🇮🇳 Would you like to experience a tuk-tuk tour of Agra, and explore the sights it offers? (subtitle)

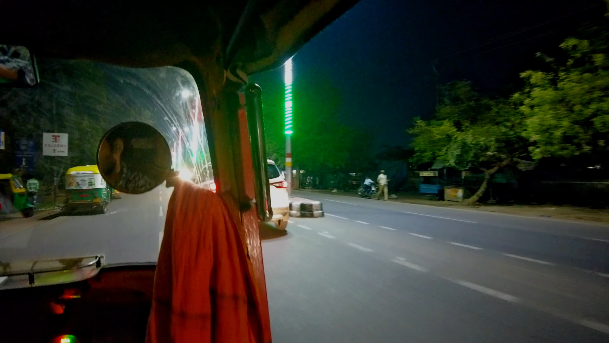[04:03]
So I finally hop on to this tuk-tuk.
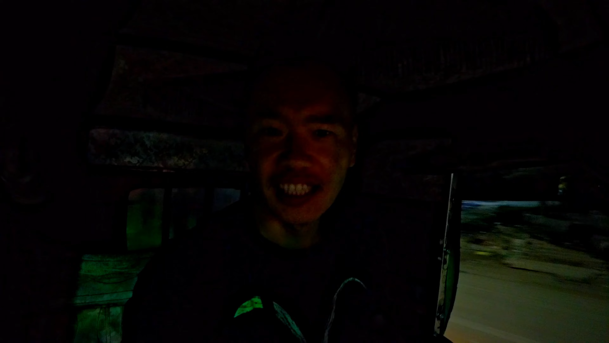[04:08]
So now trying to get to my hostel. You're slow? Huh? Slow?
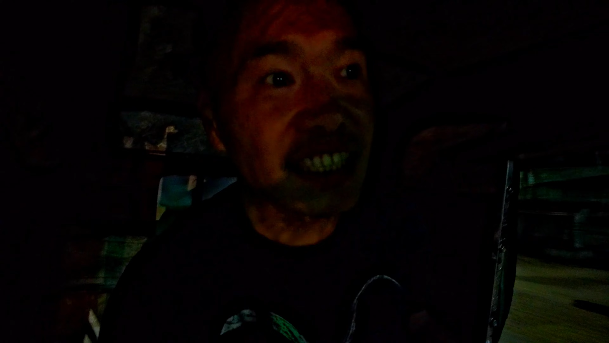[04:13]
I'm okay. No, no, no. Okay. No worries. Yep. I'm just making video. Okay. Yeah.
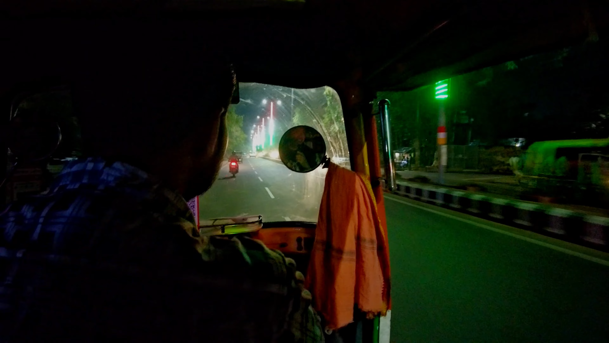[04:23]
It's a simple one stretch of road. It's a straight road. Yeah. With Indian colors.
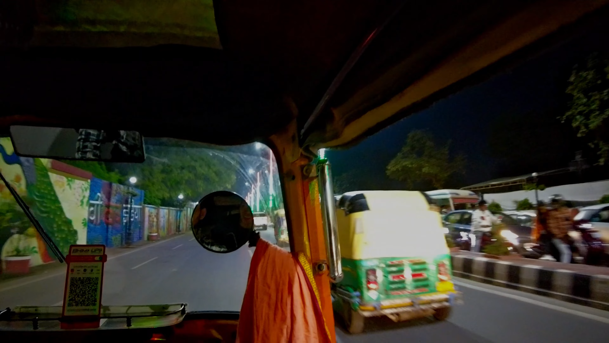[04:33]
Oh, no, it's okay. Go ahead. Yep. No, no. Don't have to go slow. Hello? No. No need. Just normal.
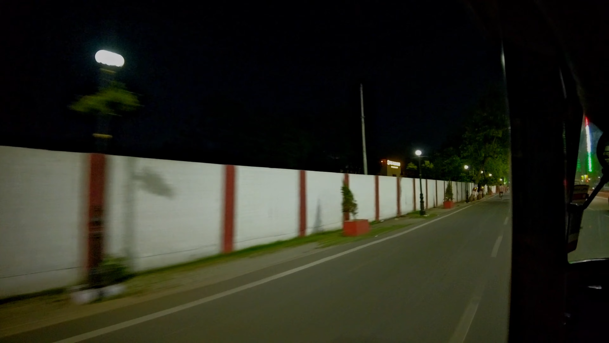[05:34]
Oh, the road is pretty straight, very clean.
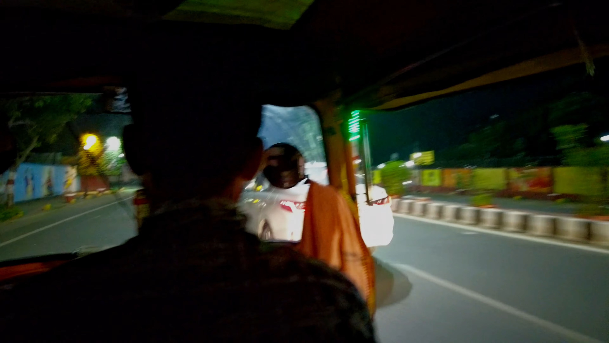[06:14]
Personally, I find it a little bit incredible for the whole city to be so clean.
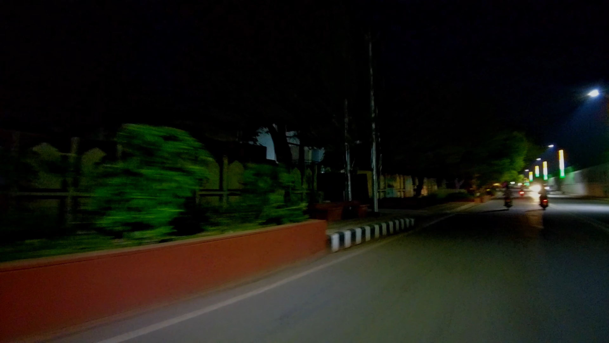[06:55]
The walls, it's so clean, yeah, with murals.
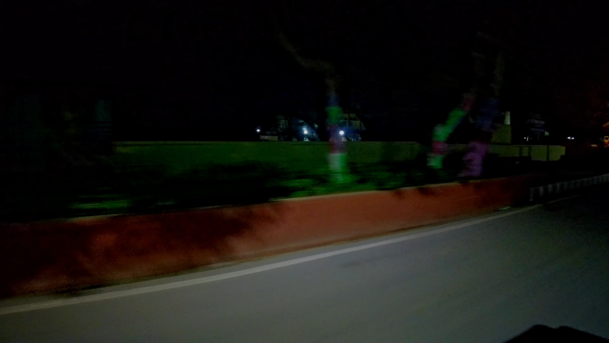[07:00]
And even if there's no murals, there are the walls are white and red.
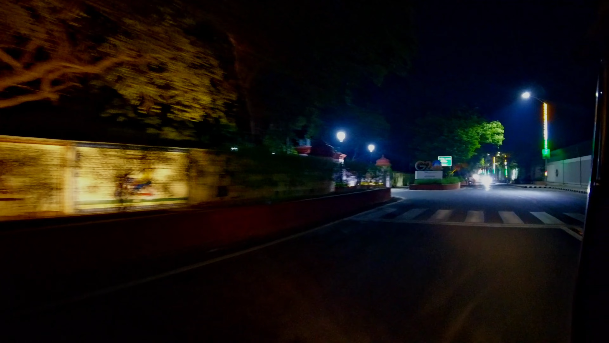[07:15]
Right, I've exited the taxi, the tuk-tuk, so now heading to my, alright, that's my tuk-tuk.